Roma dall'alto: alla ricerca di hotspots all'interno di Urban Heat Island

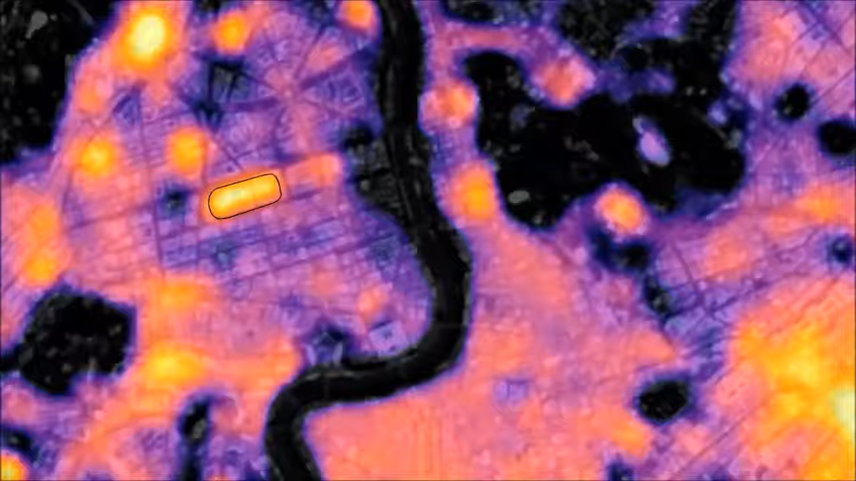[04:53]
I colori e i valori limite possono essere ottimizzati per ogni singolo hotspot.